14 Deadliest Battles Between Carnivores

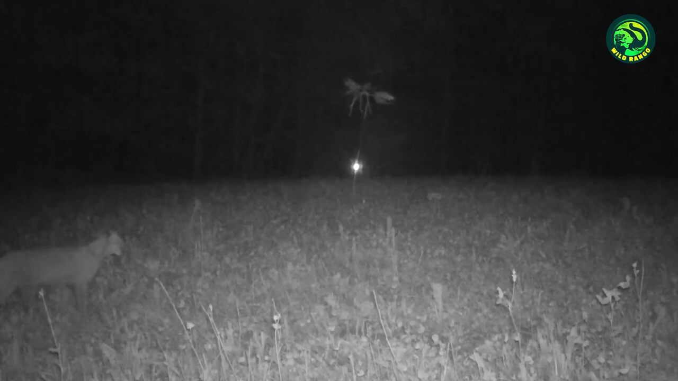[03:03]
In this clip, we see the bobcat's skill as a hunter. It sits near the bushes waiting for its prey, but what happens is not what any predator might strive to find. A coyote. But the bobcat takes the dare and attacks. The coyote is shot and leaps out of the area. If it were any other animal, the bobcat would have been sitting on top of its corpse by now.